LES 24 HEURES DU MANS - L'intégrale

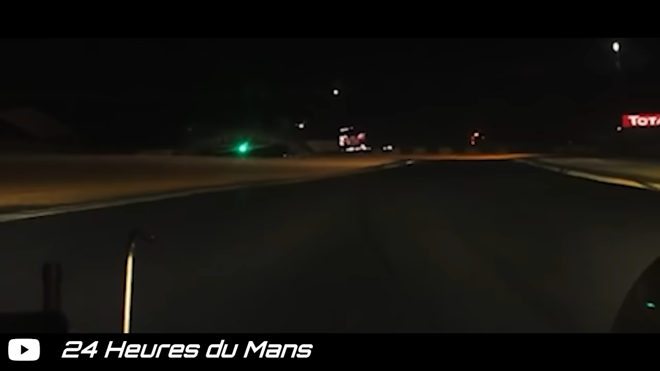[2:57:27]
à minuit 44 c'est la numéro 7 qui est autoralenti problème d'embrayage la TS 050 s'arrête et repart à plusieurs